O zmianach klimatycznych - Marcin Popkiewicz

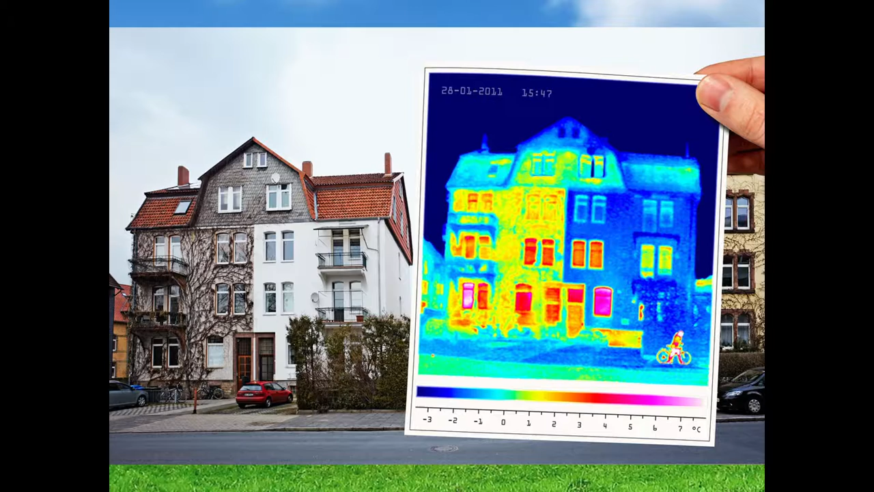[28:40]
Zwróćcie uwagę, ta część nieocieplona, taka sama temperatura jest w środku, 20 stopni pewnie jest grubsza. Świeci na czerwono, a tutaj tak nie świeci, ma dużo mniejszą temperaturę jasnościową, prawda? Dokładnie. Tak jak powiedziałeś, wzrośnie i znowu się robi równowaga.